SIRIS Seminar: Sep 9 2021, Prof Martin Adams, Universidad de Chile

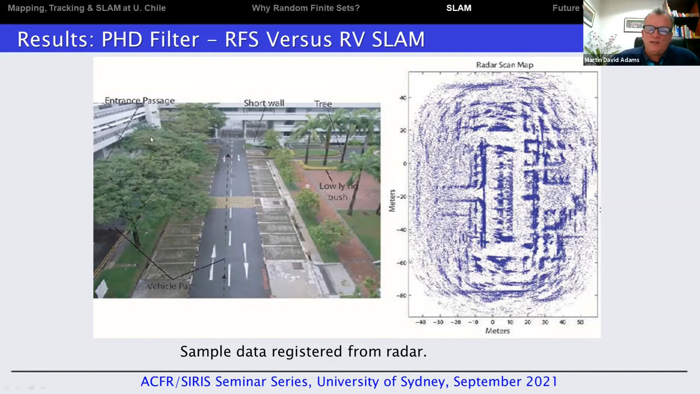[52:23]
If I, in this example, to show you the, I showed you the false alarms we get earlier, all of this data was superimposed onto the ground truth trajectory the vehicle took. If I superimpose that same data, all those detections, onto the odometry path of the vehicle, I get this mess here.